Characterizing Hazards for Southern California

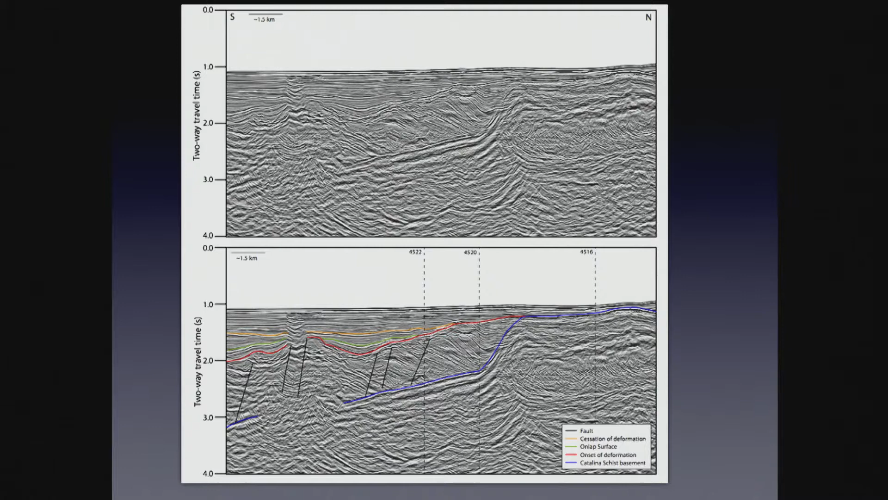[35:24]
And these flat-lying layers show us there's been little deformation out to the west, and the deformation appears to get younger towards the east. Let's look at a blow-up of this. So here, this is again north-south.
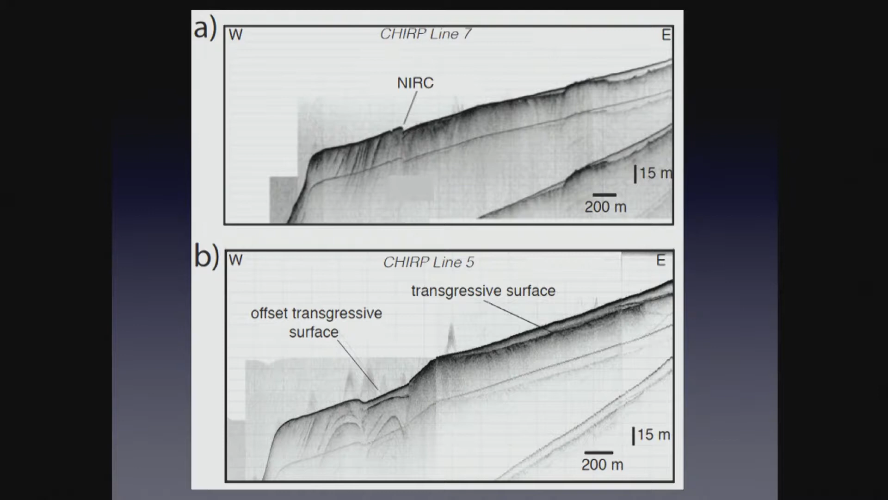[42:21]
And what we see here is this is a scarp of the Newport Englewood Rose Canyon Fault, about two meters on the seafloor. You can also see it causes little basins, so this is a little jog now to the right. And we get thicker sediment in here, where we have no sediment on either side of this basin. And we can see folding and deformation. Continuing northward, I'm now at the Carlsbad Canyon step over.
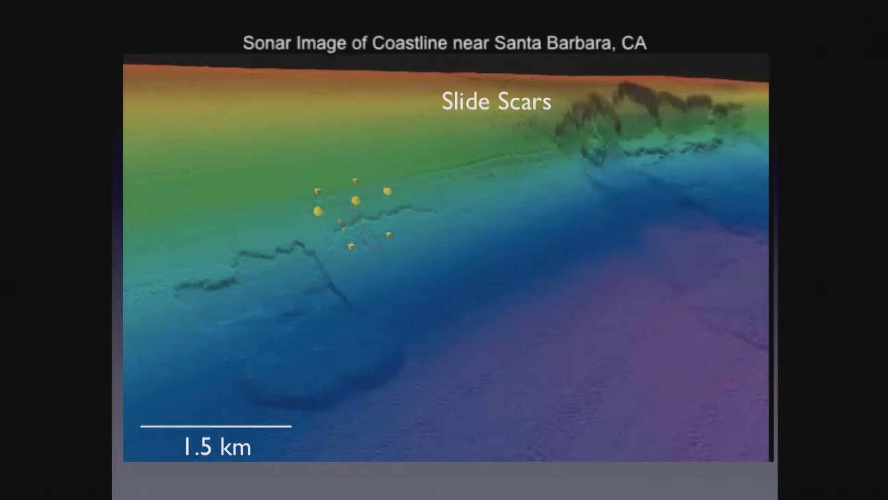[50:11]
It just kind of probably burped. And I can show you seismic data that supports that if we want to talk about that in the question period. The Goleta slide here had blocks that moved down, but they didn't move very far. This could have created, some people have hypothesized that this was created during the 1812 earthquake.
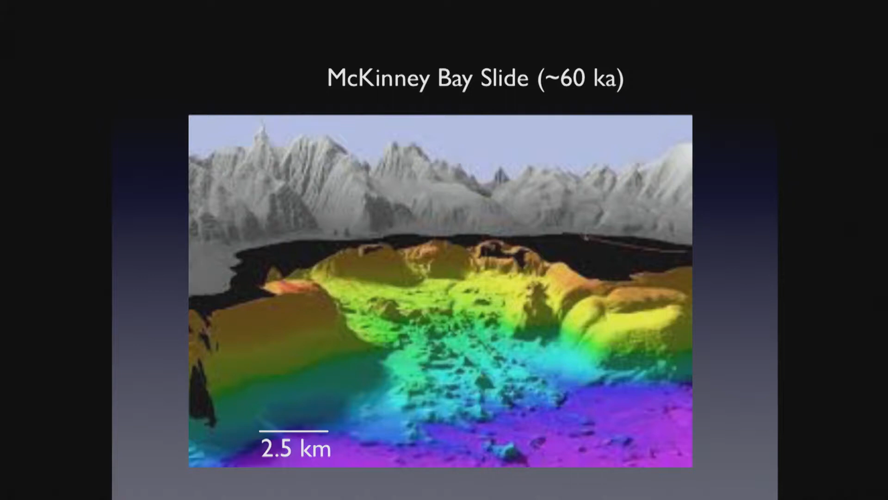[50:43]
And they failed down into the basin. So Tahoe basin is about 500 meters deep. 500 plus. And so these blocks here skidded out and skidded down into Lake Tahoe. And some of them went pretty far. All right. So there's just a battalion, a MARTA of blocks out here that are large. Again, warm colors are shallow. Deep colors are shown here. And cool colors are deep. And so this is what we'd look for offshore in our bathymetry data if
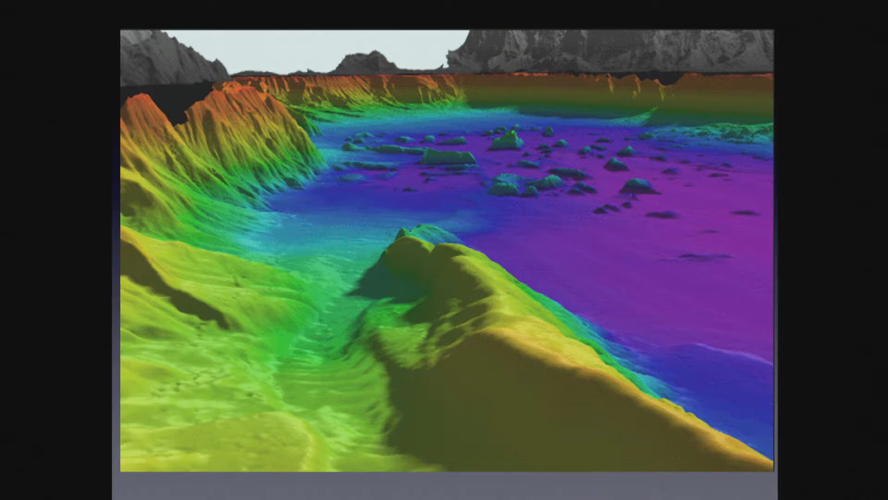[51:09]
we wanted to find evidence for past large landslides that could be synomogenic. This is off Oahu, the Nuhani landslide.